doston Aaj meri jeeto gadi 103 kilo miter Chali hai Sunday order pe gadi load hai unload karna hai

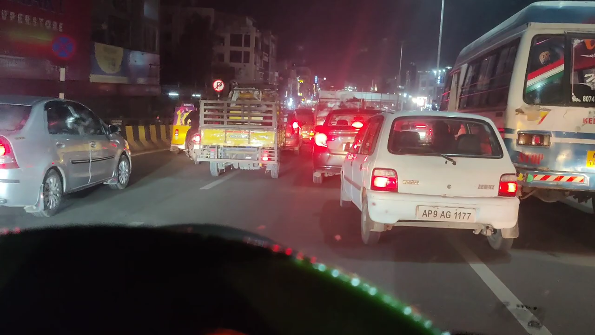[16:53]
ट्राफिक कम से कम 2-3 किलो मेटर का जाम दिख रहा गाली देखिए